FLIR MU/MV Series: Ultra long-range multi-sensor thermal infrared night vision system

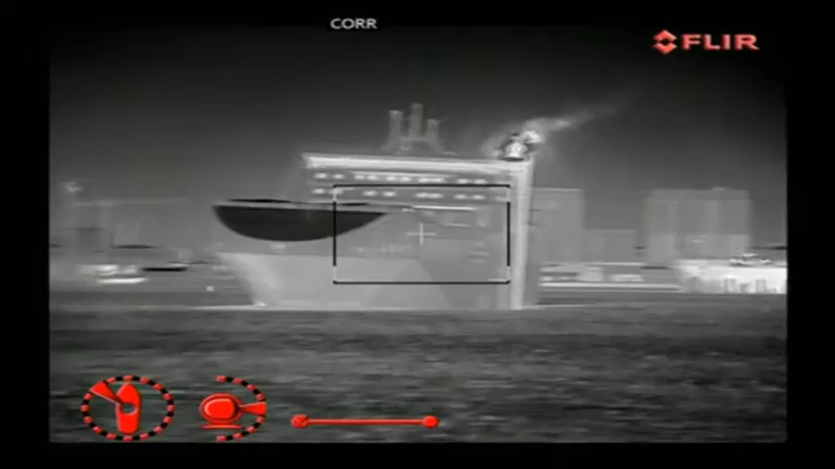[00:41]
It has a 14x optical zoom between a 28-degree and a 2-degree field of view.
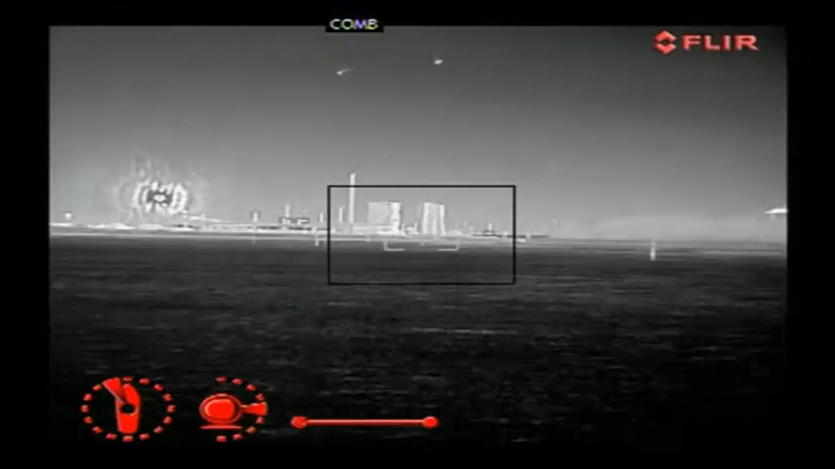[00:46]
It comes with a high-resolution 550-line color camera,
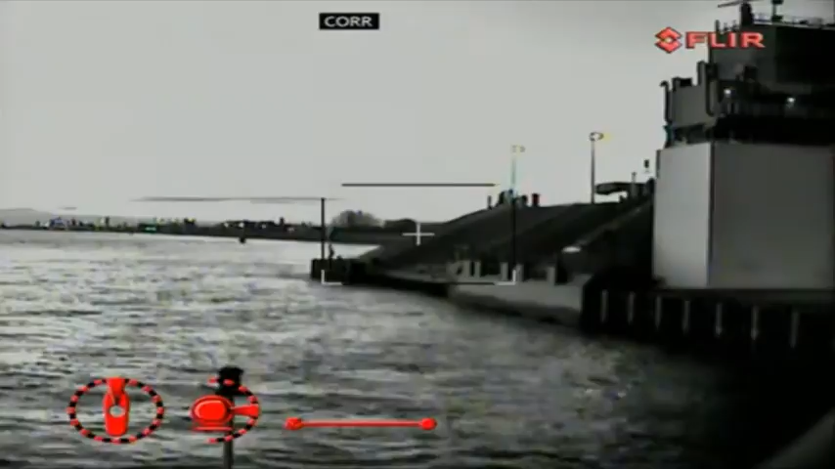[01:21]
Anywhere you can see a little, the low-light camera will help you see more. The MU-602CLW is completed with an uncooled LW high-resolution 640x480 thermal imaging camera,
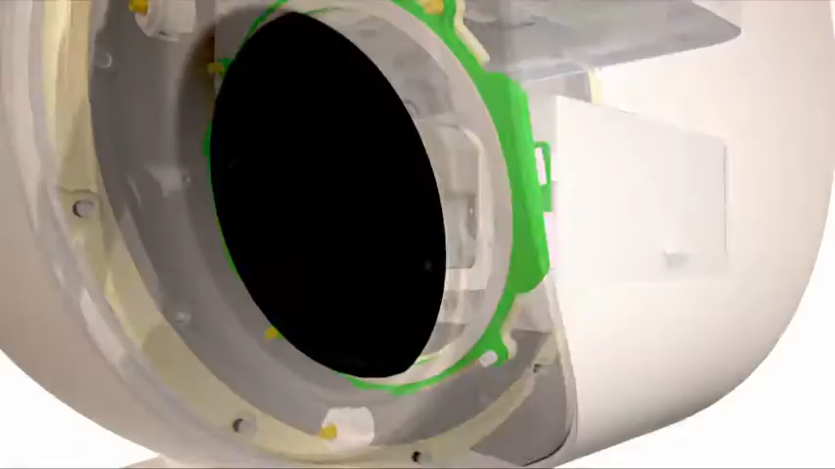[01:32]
giving multi-spectral capabilities.
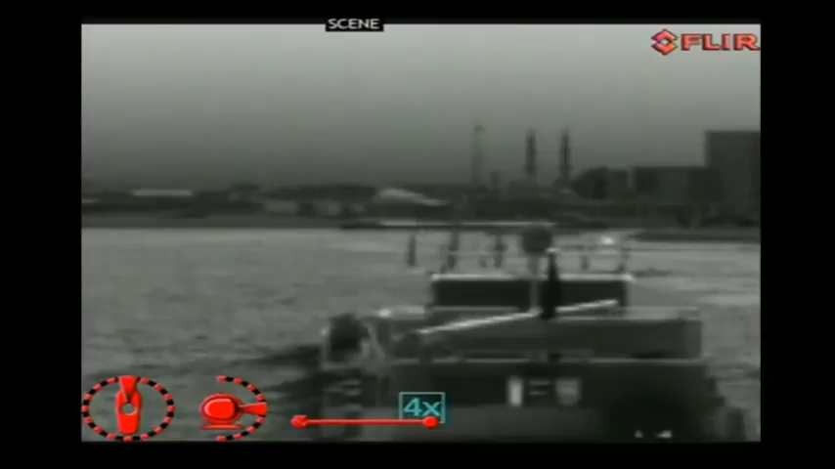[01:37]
Ideal for detecting targets at short range, in total darkness and adverse conditions.
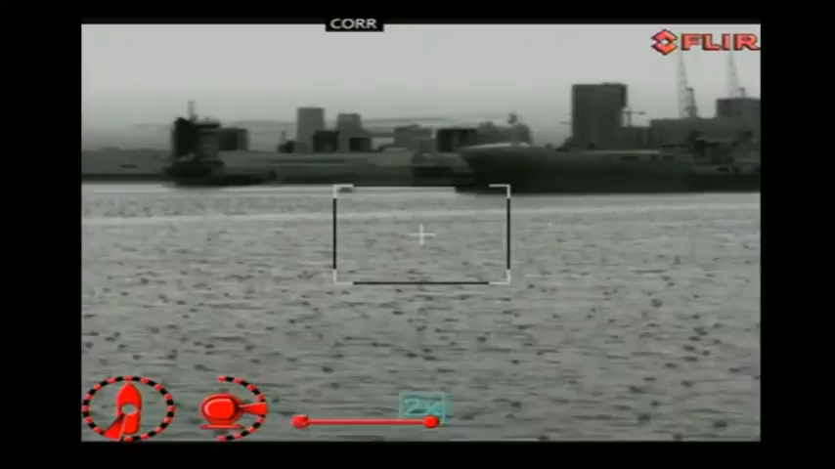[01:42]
Users who do not need all these camera systems can choose the MU-602CL or the MU-602C.
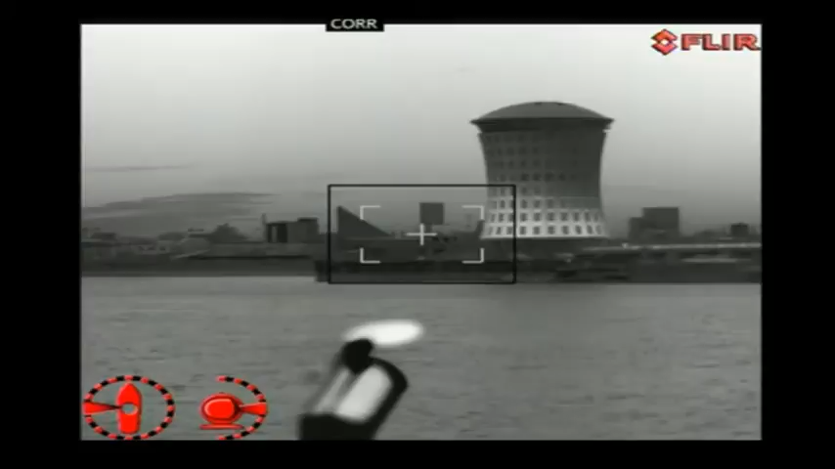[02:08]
producing thermal images of 640x480 pixels.
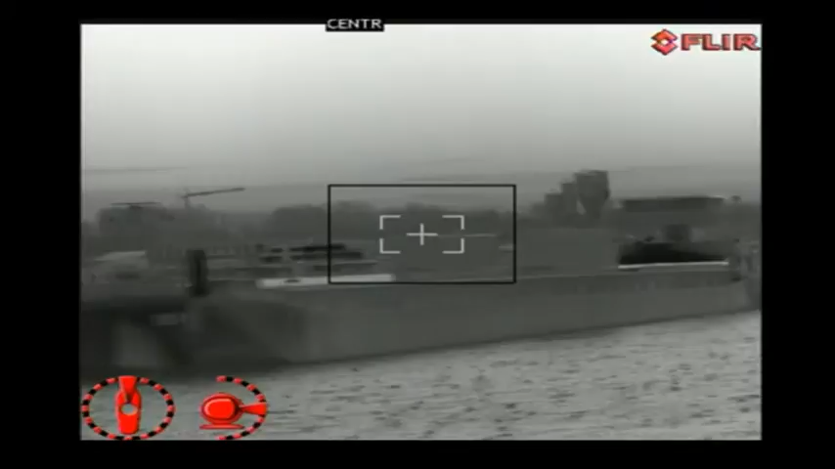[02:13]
It's the more affordable multi-sensor solution.
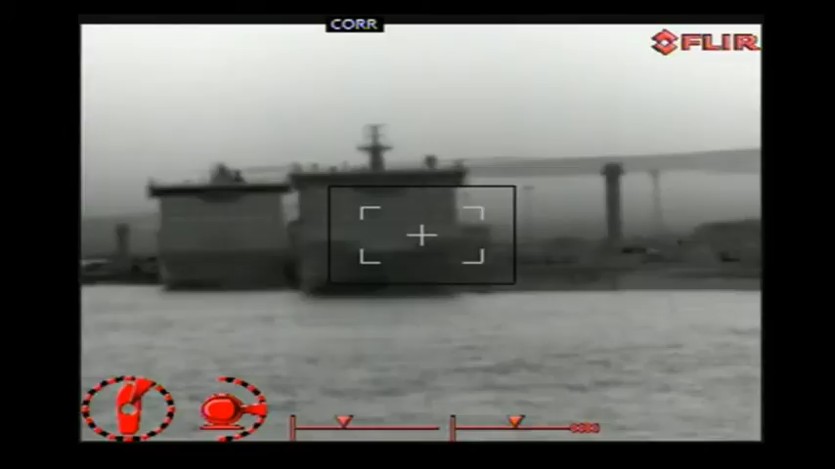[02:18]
The thermal imaging camera zooms between a 24.5 and a 4.1 degree field of view.
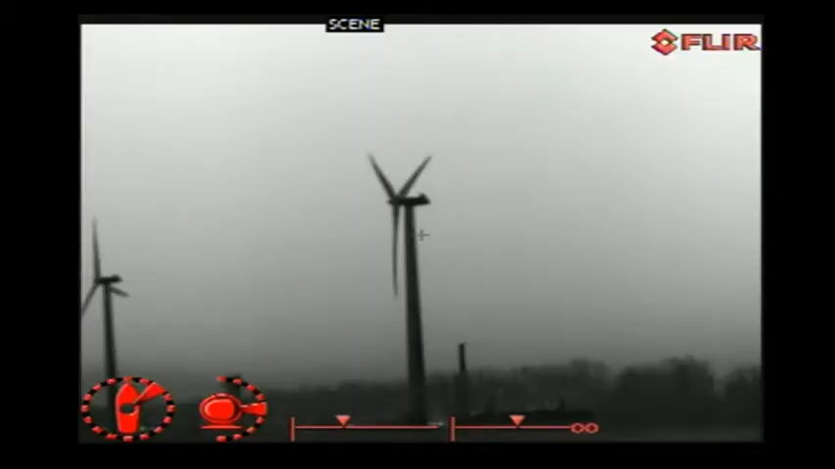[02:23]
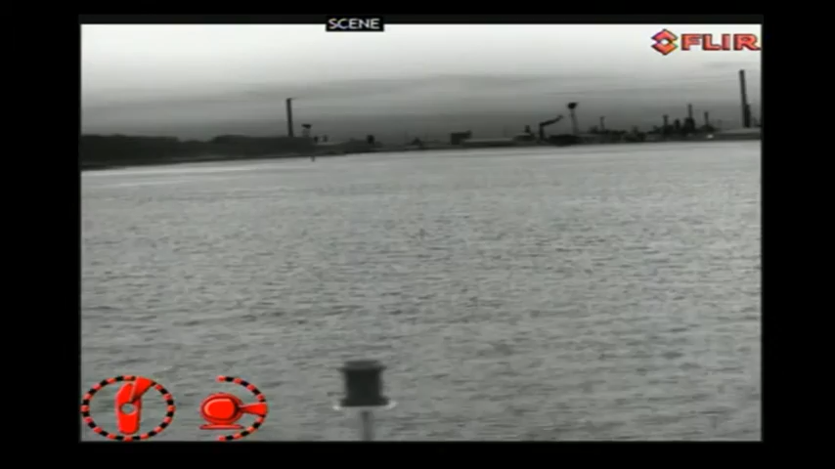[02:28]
The MV-604CL is equipped with not only a thermal imaging camera, it comes with a visible color camera and a black-and-white low-light camera as well.
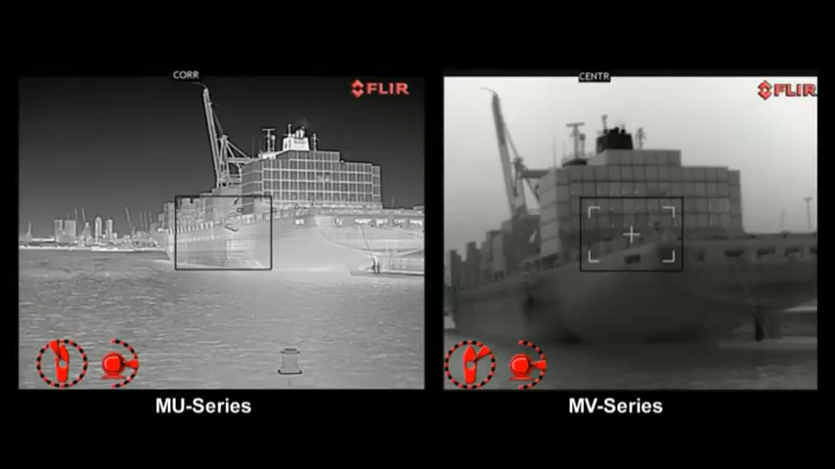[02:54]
The difference between a cooled and uncooled detector is that a cooled detector can make smaller temperature differences visible.
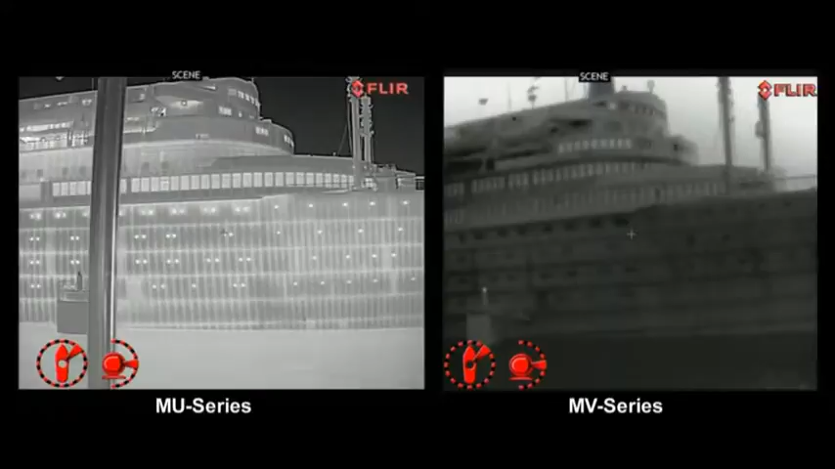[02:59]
As a result, the image produced by thermal imaging cameras with a cooled detector will be even better.
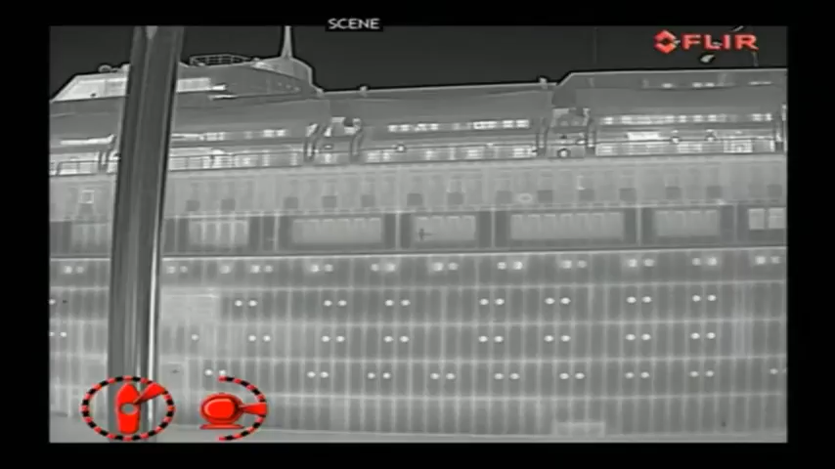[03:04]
Both the MU and MV series are both equipped with a powerful zoom on the thermal image.
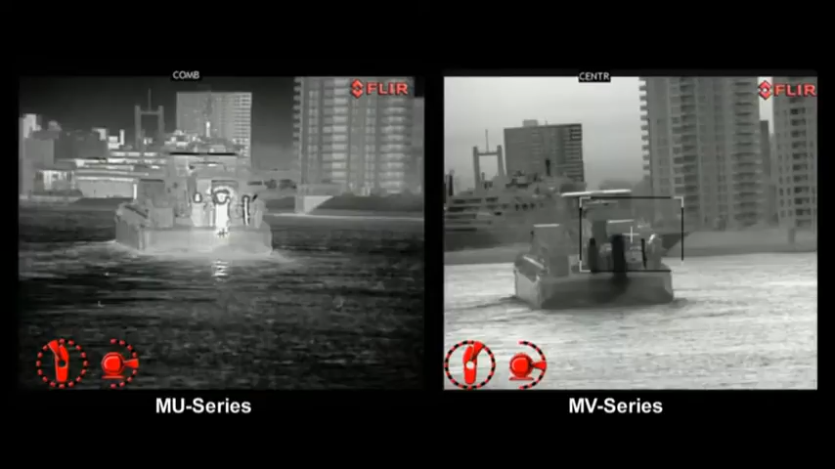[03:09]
All versions of the MU-MV series can pan 360 degrees continuously and tilt plus or minus 90 degrees.
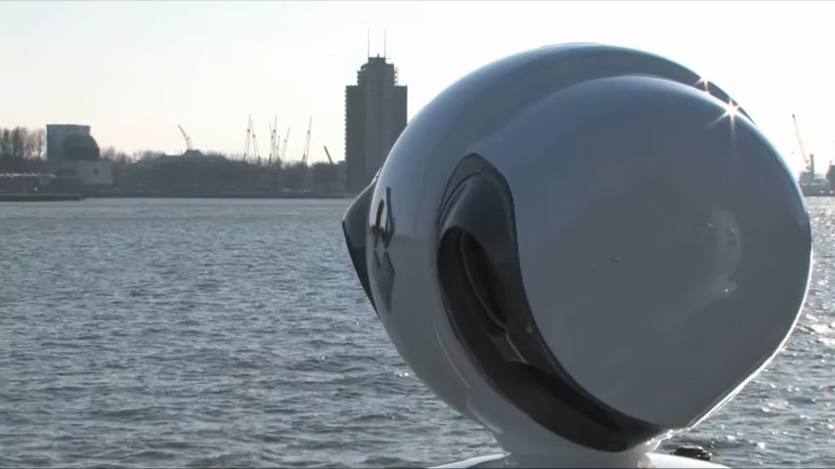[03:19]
This provides excellent situational awareness.
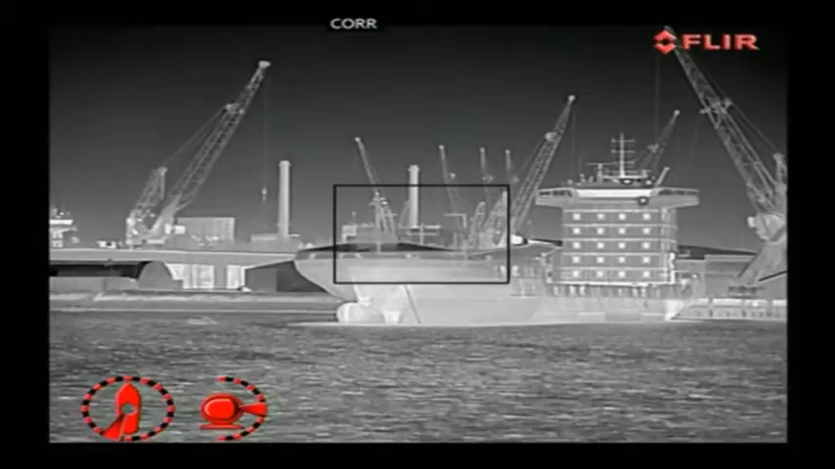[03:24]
Active gyro stabilization provides steady imagery, even in rough seas.
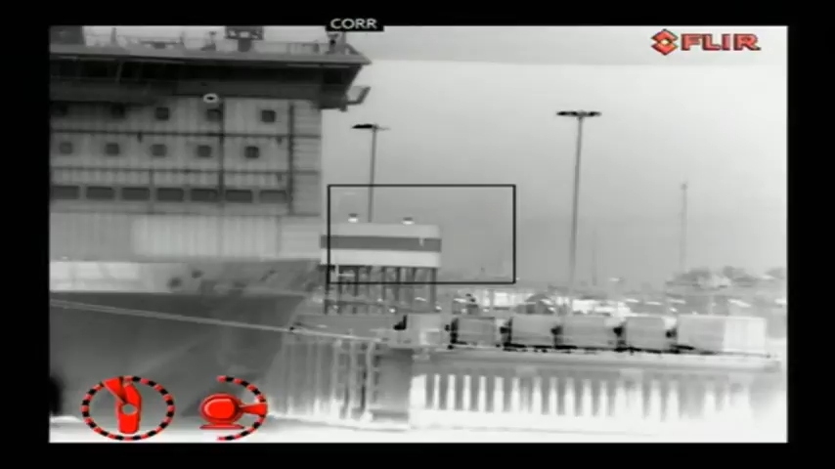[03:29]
All MU-MV series versions are equipped with a video tracker.
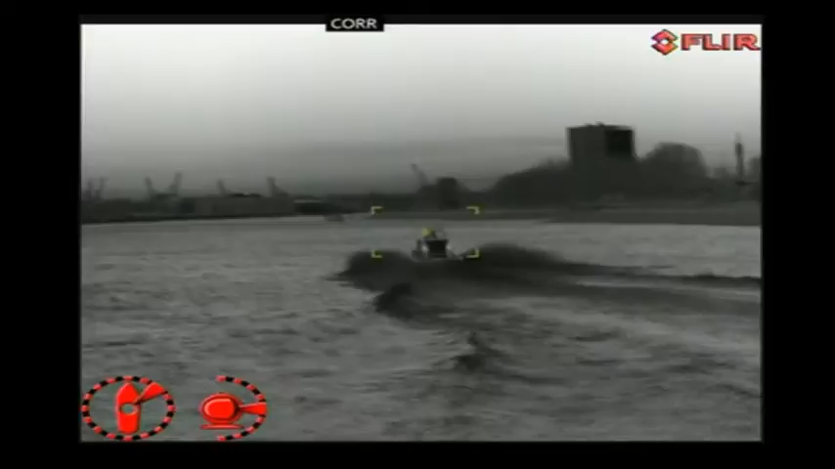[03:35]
The user can select a given target that can be automatically proposed by the video tracker.
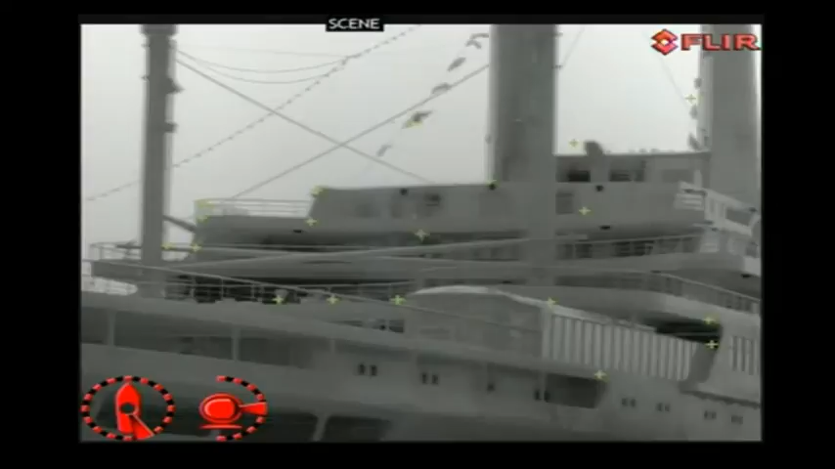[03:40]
Selecting and engaging in tracking mode is easily done by the touch of a button.
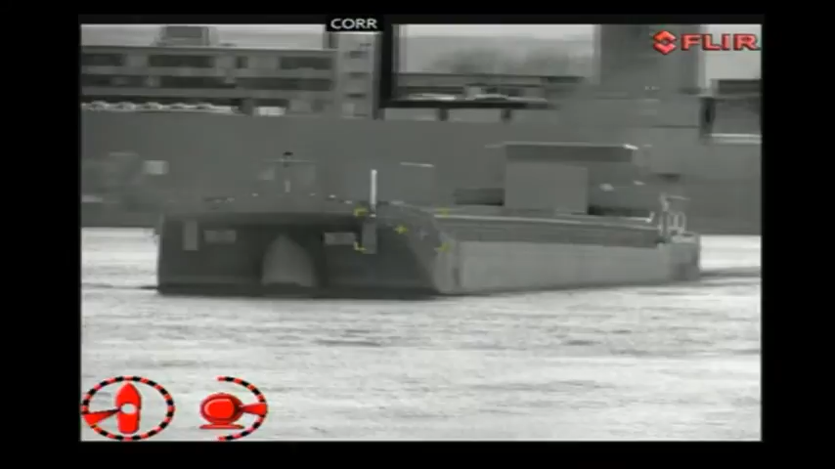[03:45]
Once the tracker is engaged, the camera will follow the object as long as it can be seen.
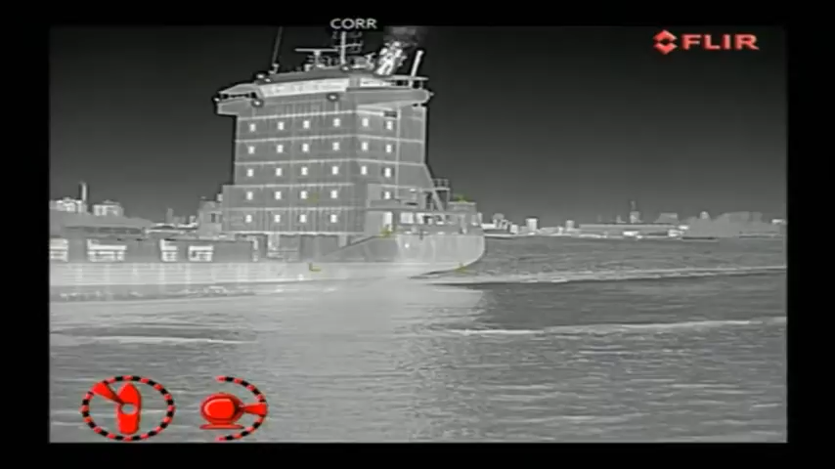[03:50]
With the picture-in-picture or PIP mode,
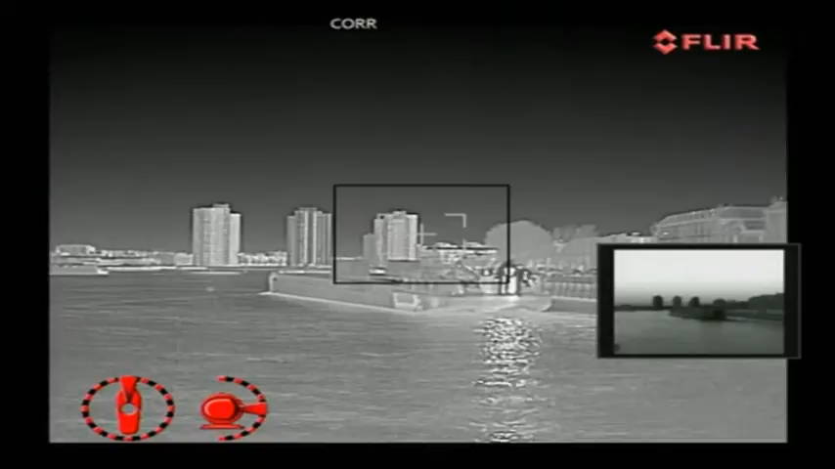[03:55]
two sensors can be displayed on a single display.
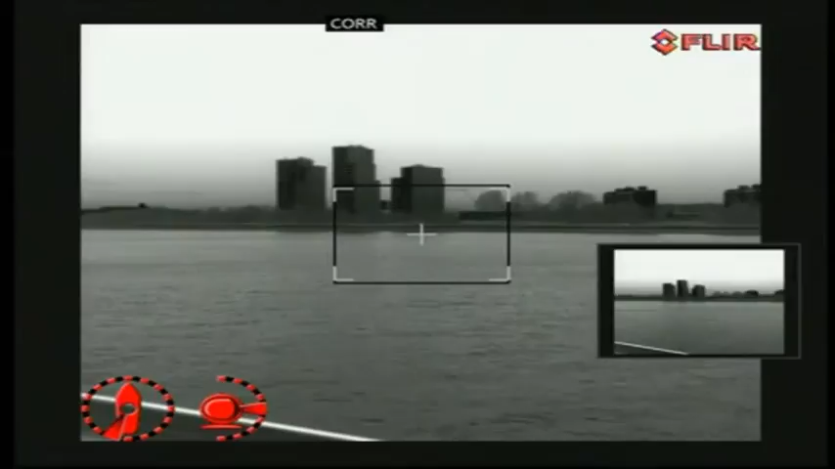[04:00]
The user can select which sensor to display as full screen.